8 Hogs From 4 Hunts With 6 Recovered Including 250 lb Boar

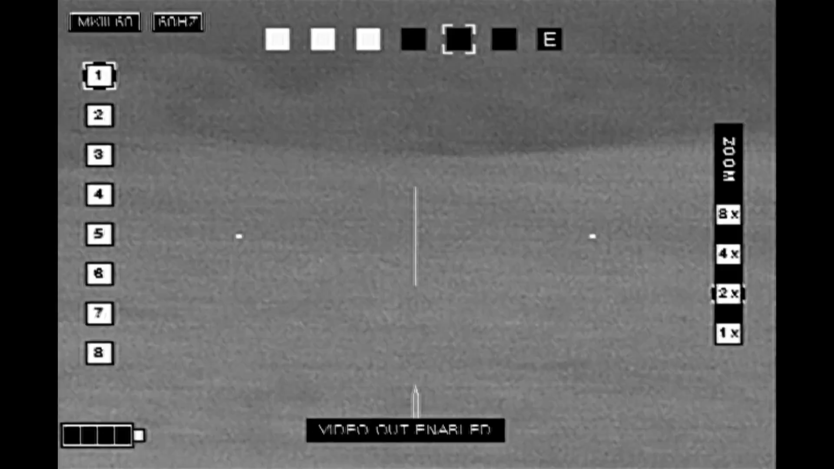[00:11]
They headed into the woods. I thought they were going down to a winter wheat field that's been planted so I headed down to the field to wait for
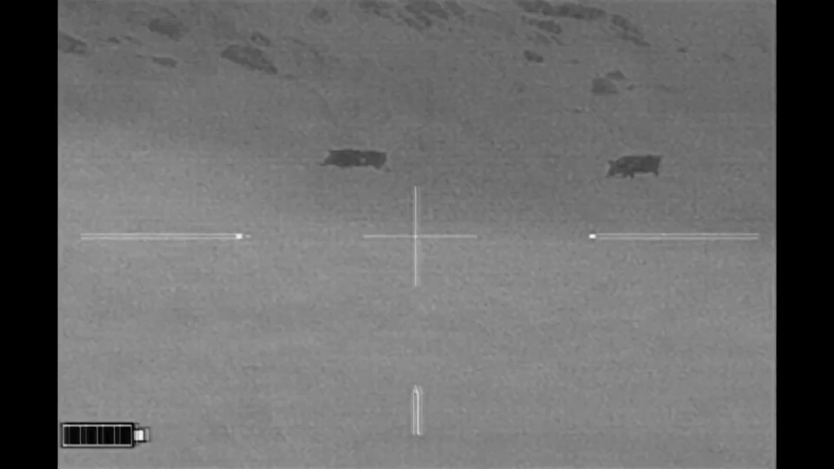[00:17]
them to come out of the woods and they came out where they went in and headed off in the opposite direction.
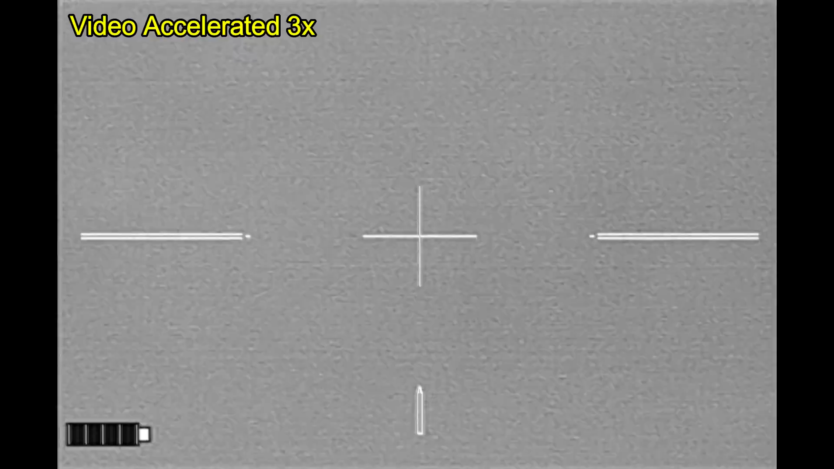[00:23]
I've sped up the video here as I'm out of position down in the field as they're moving away from me.
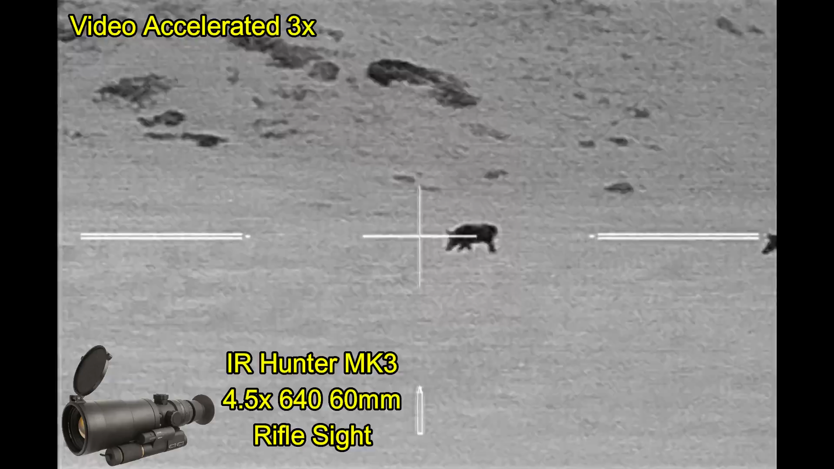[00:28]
Fortunately I've got the hill behind them.
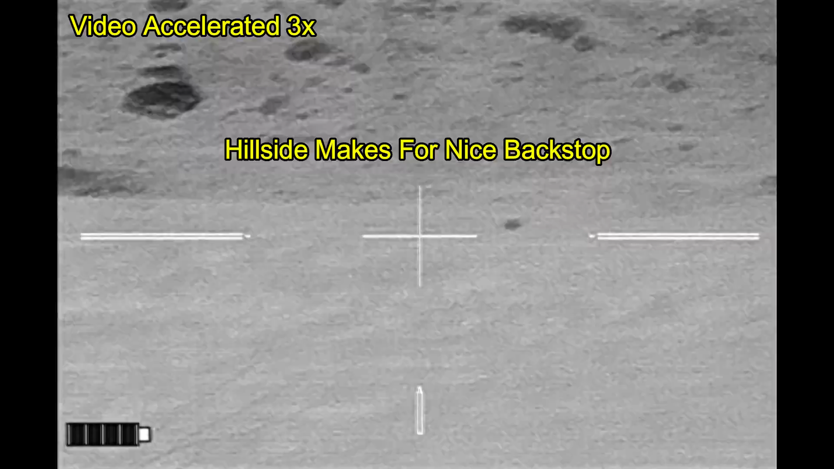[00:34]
I'm going to get set up on the ground actually seated at this point and the hogs stop.
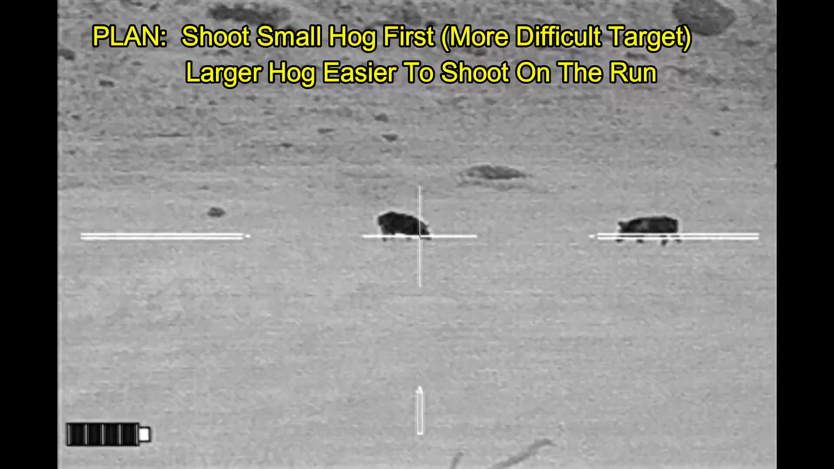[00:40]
So I'm going to get steadied up on the first hog here.
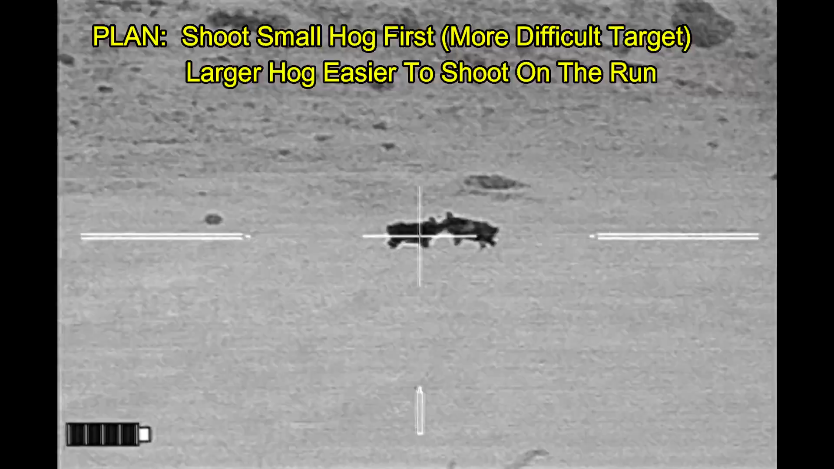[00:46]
He goes down.
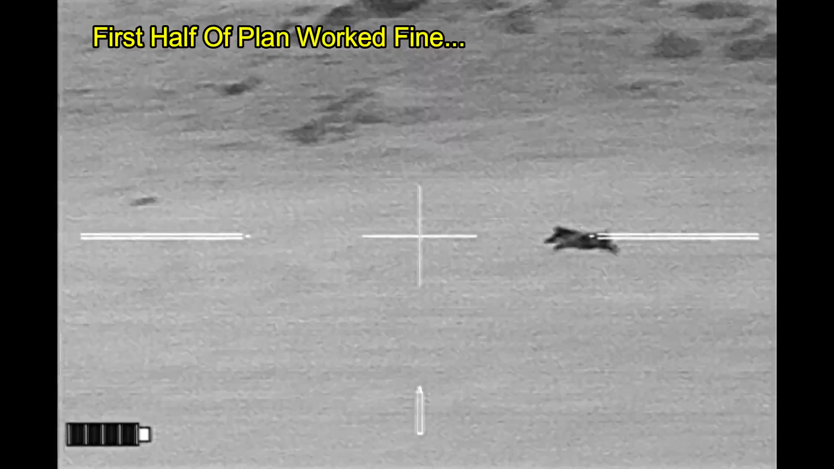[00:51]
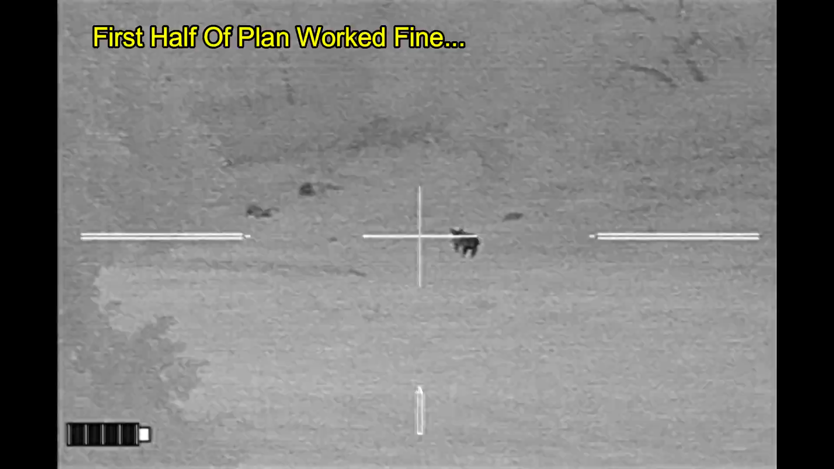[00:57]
And I finally find the range on the last shot before the hog moves off property and
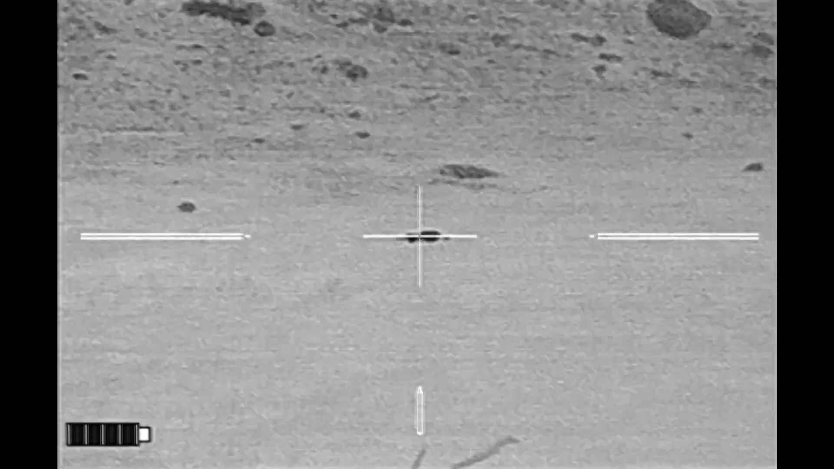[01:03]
I give the first hog a quality assurance shot that turns out to be unnecessary.
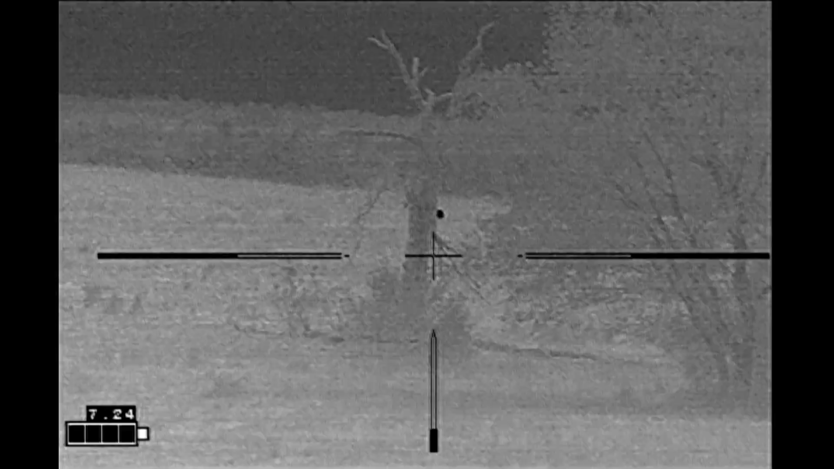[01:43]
As I was dumping off that hog in the boneyards by this hog way out in the distance in the south pasture and at this point I'm about halfway through my stalk.
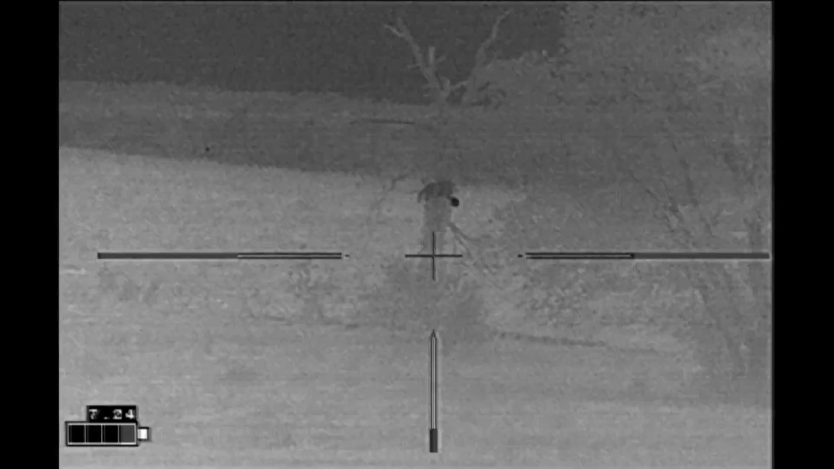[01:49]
Now here I've moved up to about as close as I'm going to get on this hog and
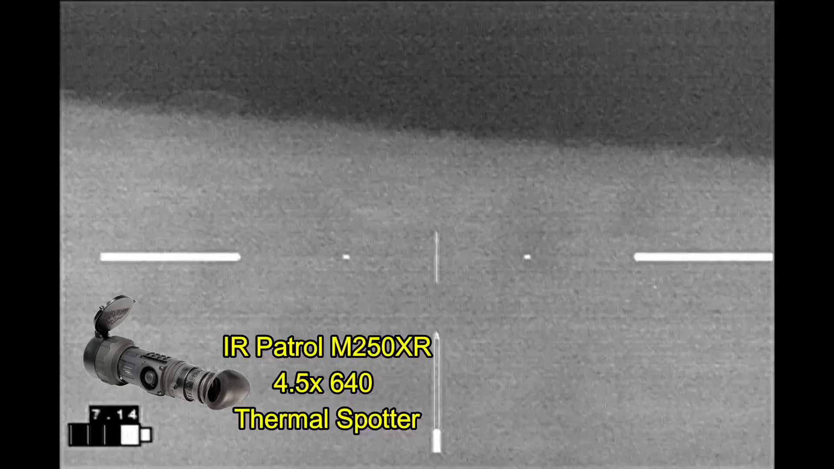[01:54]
that's because I've got my legs tangled up in a briar patch and I'm trying to pull out and all
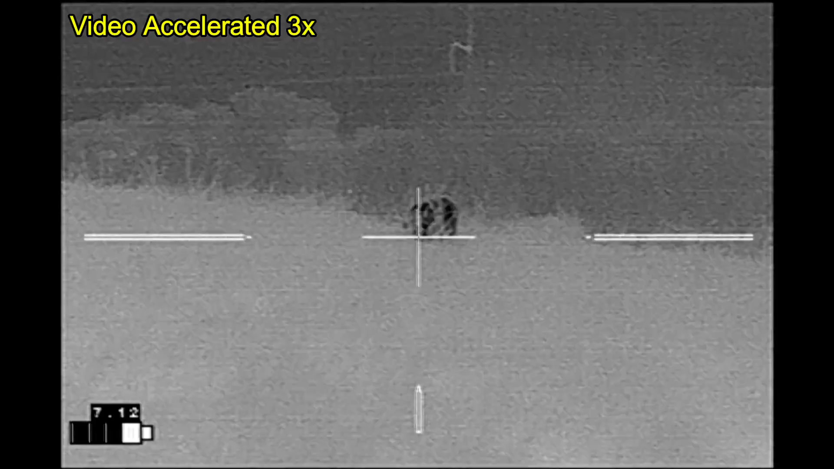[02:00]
it's doing is making noise so I'm stuck right here and I'm just going to wait to see what develops. So as you can see I've sped up the video again waiting for the hog to do its thing.
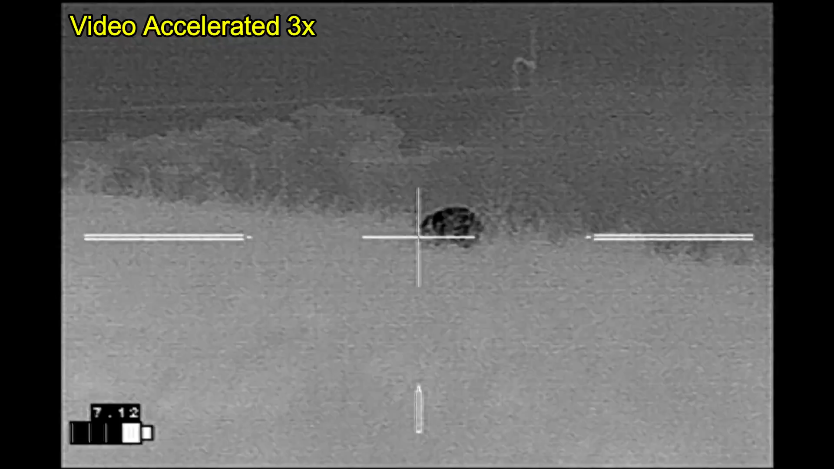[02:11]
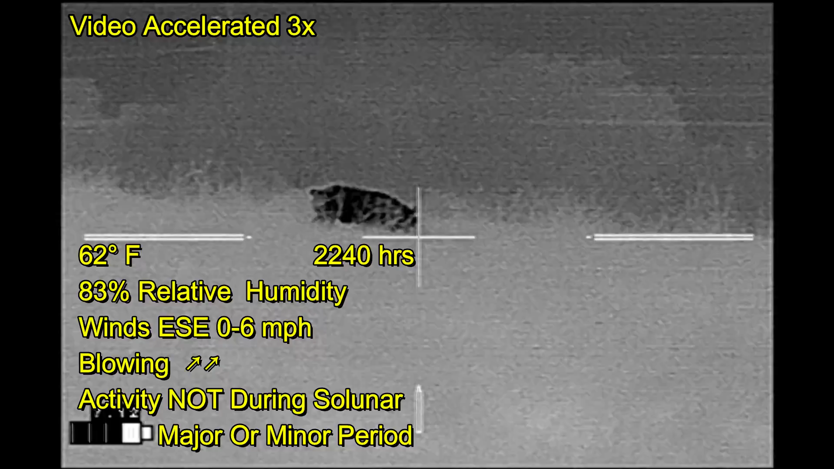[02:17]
He's going to move off to the right which turns out to be good except if he moves too far he's going to end up being directly downwind of me.
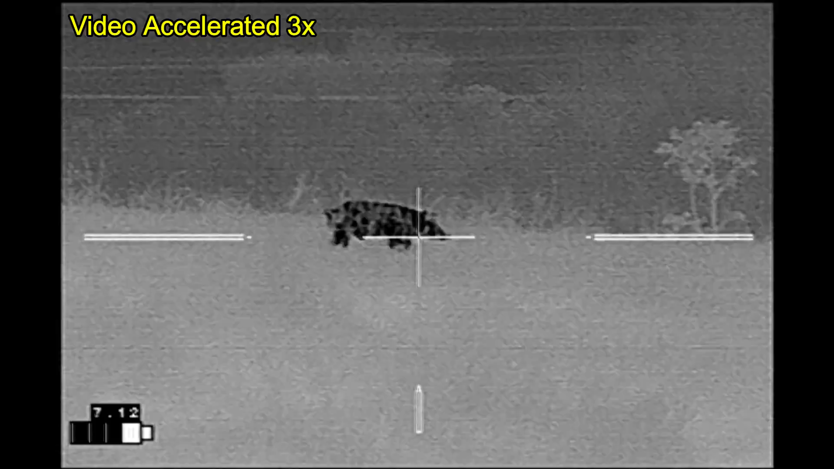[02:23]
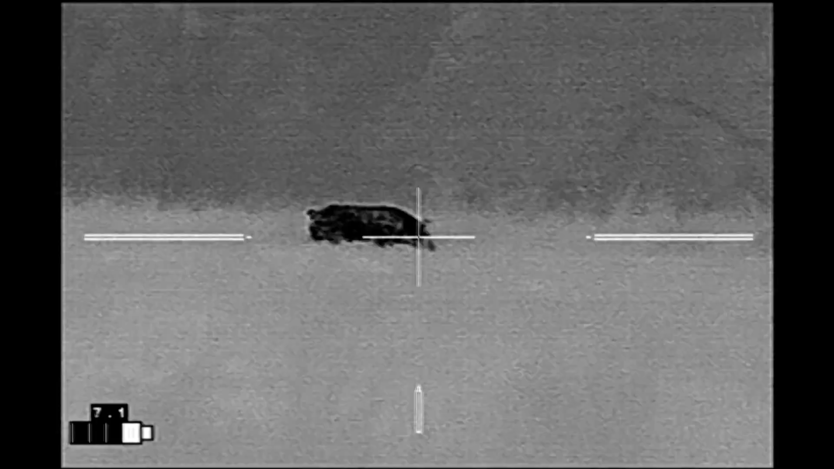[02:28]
As he gets in front of the tree down
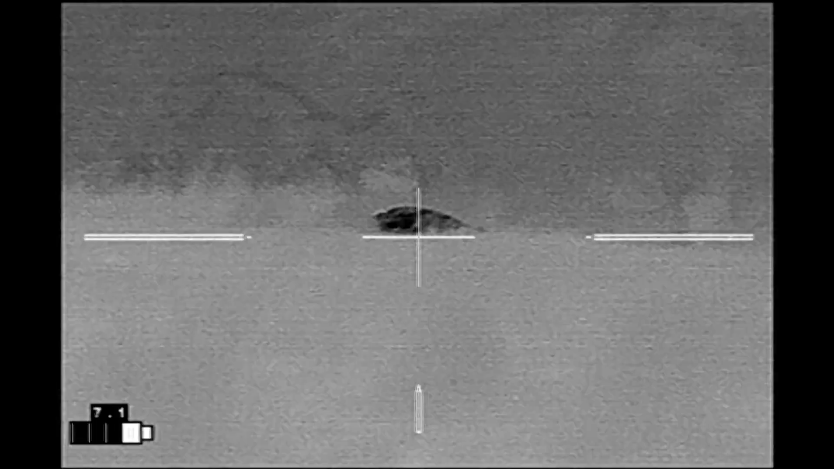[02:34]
he goes with the shot right behind the head.
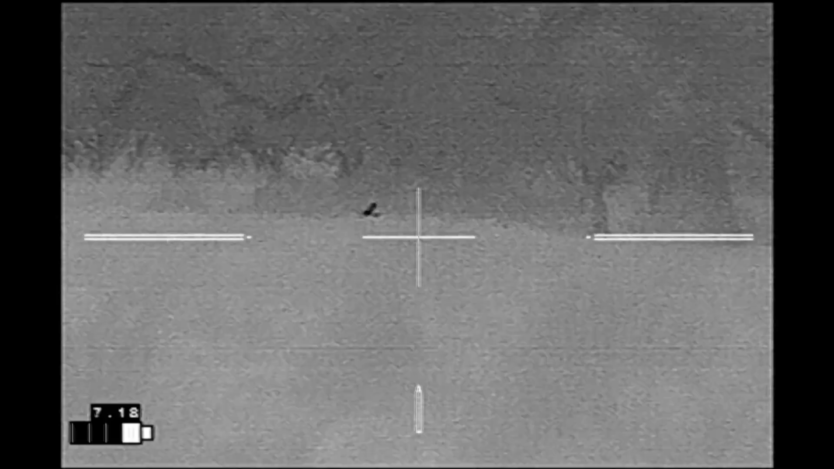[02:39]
I watch and make sure that he doesn't get up and he appears to be down for the count.
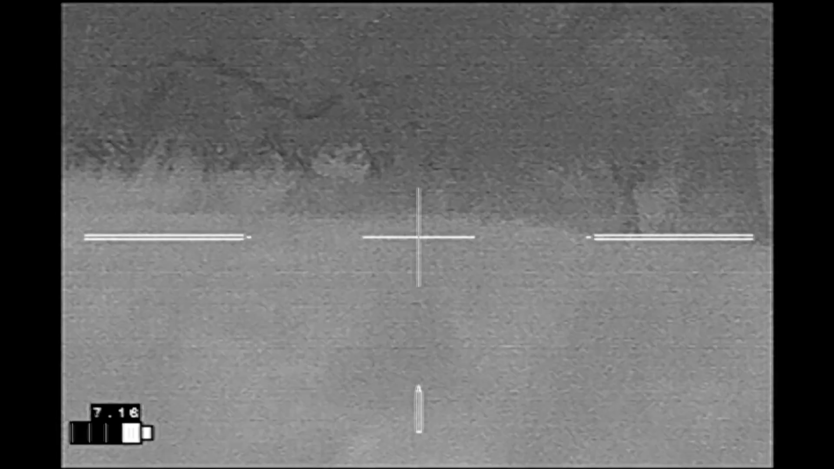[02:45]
This hog turned out to be a 175 pound boar.